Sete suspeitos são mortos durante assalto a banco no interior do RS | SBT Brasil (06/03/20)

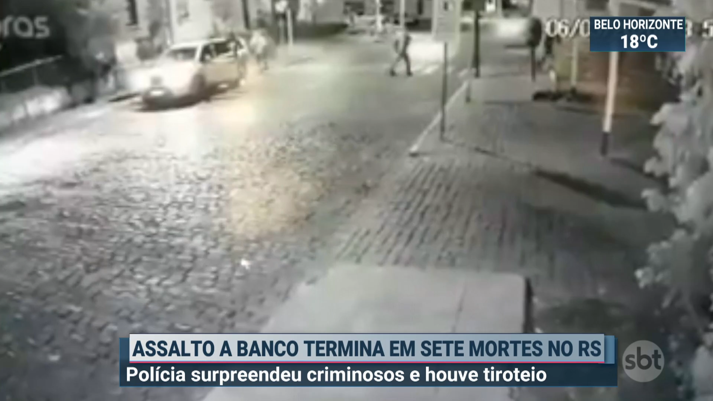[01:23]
Dois homens caminham até a agência, quebram a porta de vidro e entram no prédio. Outros dois assaltantes ficam do lado de fora. A quadrilha explode dois dos três caixas eletrônicos e foge com o dinheiro.